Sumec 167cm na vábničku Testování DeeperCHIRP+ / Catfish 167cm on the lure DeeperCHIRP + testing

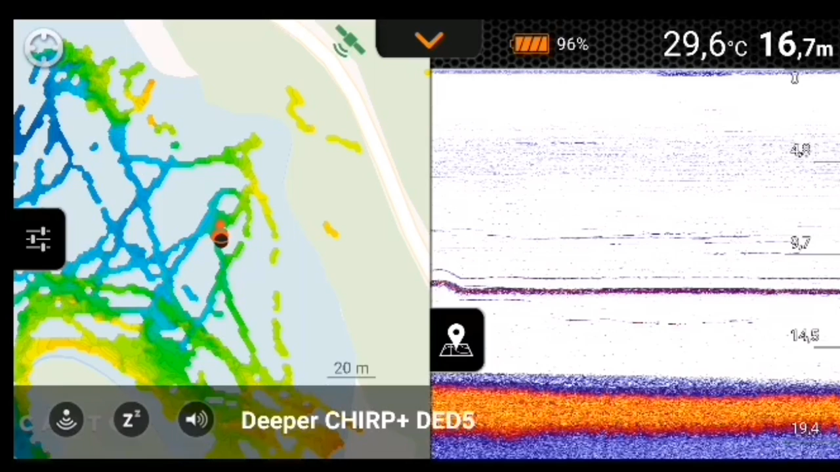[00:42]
On screen: depth 16.7 m, water 29.6°C
V levé straně vám ukazuje echolot, jak máte promapovaný přímo dno v daném úseku. Takhle si můžete pošoupnout, můžete si sem otevřít. Další ukazatel, kde dáte přímo pod váma, nebo střední, nebo široký. Optimální si myslím, že je dělat na tomhle středním. V ten okamžik, když máte takovejhle bordel dole, co vidíte ty tečky, tak je důležitá věc stáhnout si citlivost. A citlivostí si stáhnete, že abyste viděli správně nástrahu,
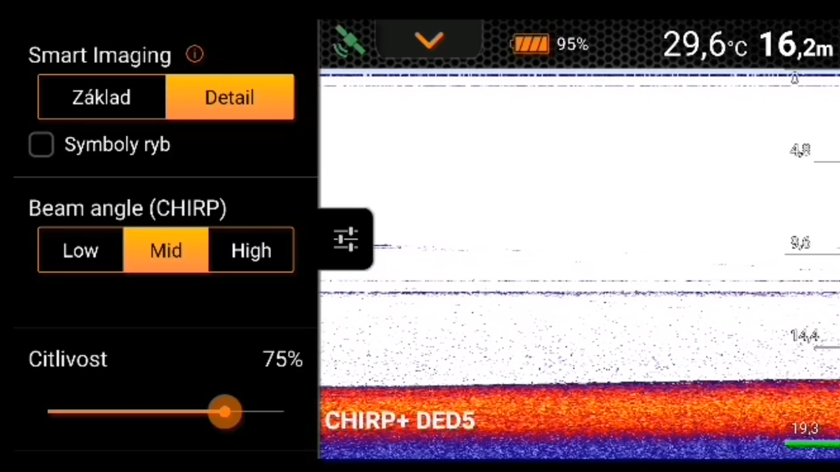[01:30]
On screen: depth 16.2 m, water 29.6°C
Takže vidíte, kde je vlastně karabinka horní a kde je spodní nástraha, na který je chobotnice a tři rousnice. Zkusíme bouchnout. Dáme zpátky, ať vidíte jenom místo, kde jsem.
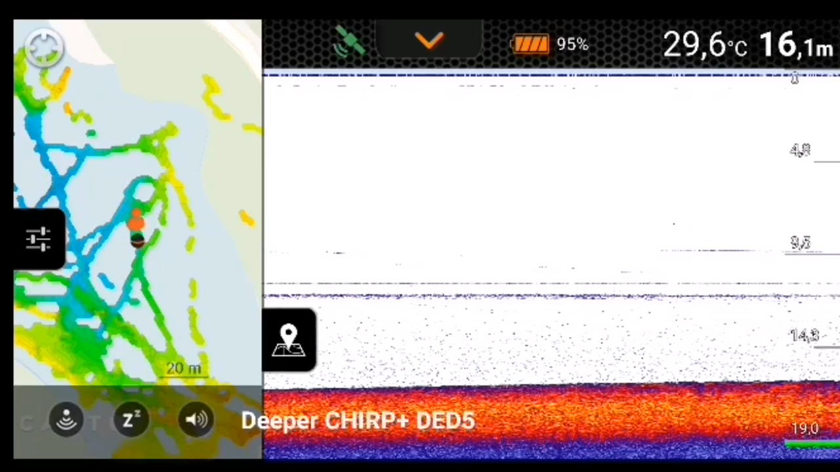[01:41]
On screen: depth 16.1 m, water 29.6°C
Vidíte, že ryby tady žádný nejsou. To mě fouká tolik, že ani nevidím tu svoji nástrahu. No, stopare.
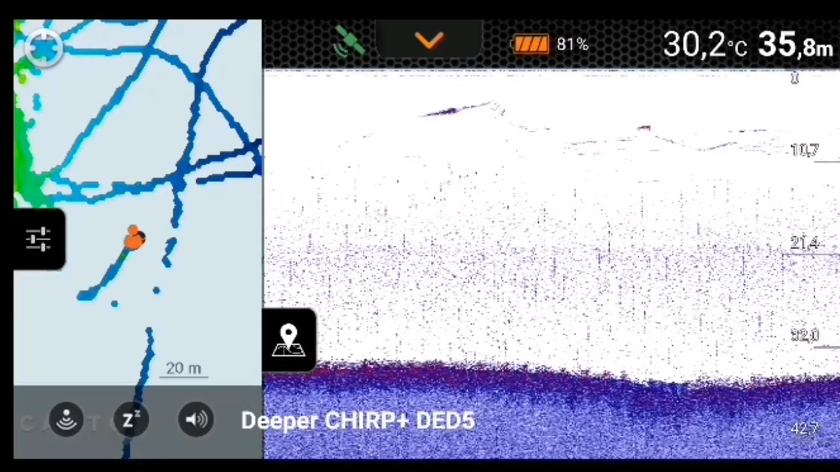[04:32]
On screen: depth 35.8 m, water 30.2°C
A je teď je faj... Ne, není faj, hele. Tak si děláš prdo, hele. Tyve, ti říkám, to je ryba.
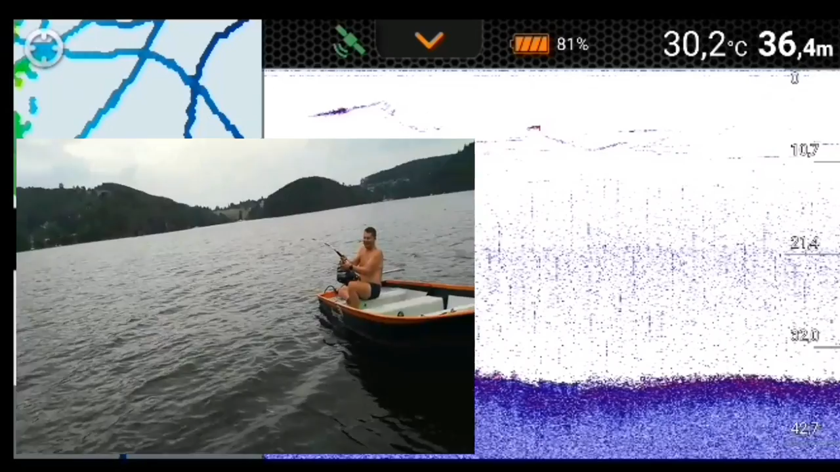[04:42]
On screen: depth 36.4 m, water 30.2°C
Hele. To jsem viděl na echu, tyve, to má ryba.
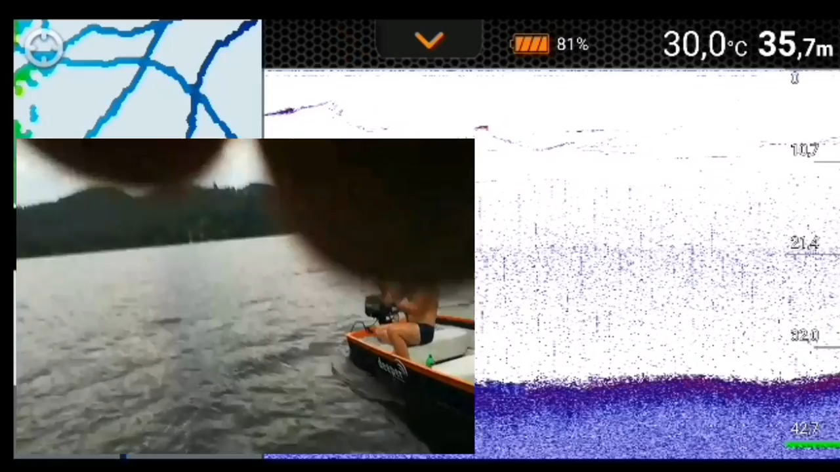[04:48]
On screen: depth 35.7 m, water 30.0°C
To je ryba, vole, kolem metr pade, podle mě. Hele, je faj. Nebo je tam.
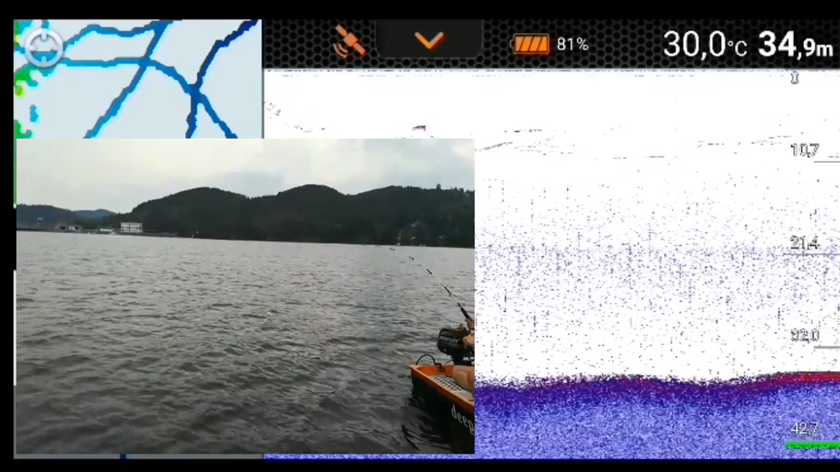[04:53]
On screen: depth 34.9 m, water 30.0°C
Možná si vytáhni, já tě nechytu tebe. A
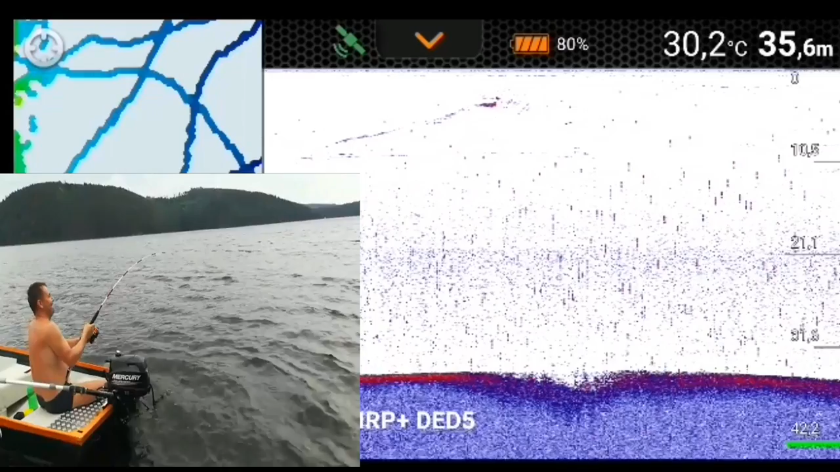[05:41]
On screen: depth 35.6 m, water 30.2°C
Já to viděl na tom echu, tyve, to byla ryba jak hovar, tyve, to je. Podívej, hele. To si děláš prdel.
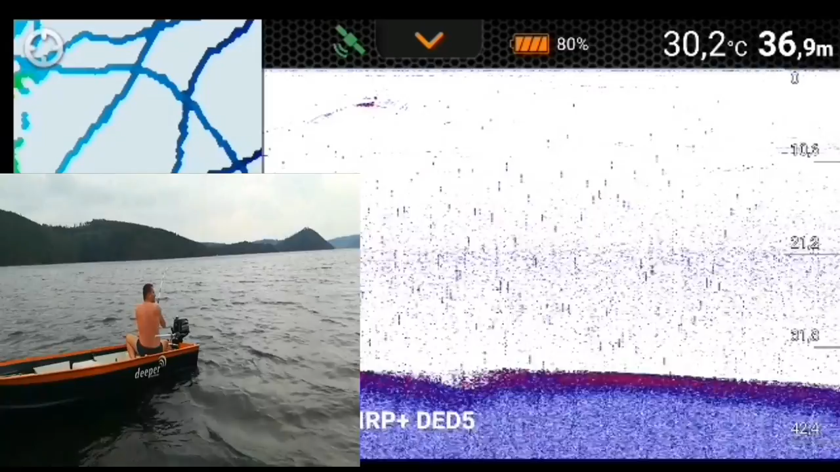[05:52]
On screen: depth 36.9 m, water 30.2°C
Jako tohle, to jsem v životě neměl na prutě, hele. Já jsem dneska říkal, že chytnu sumce. Pecka.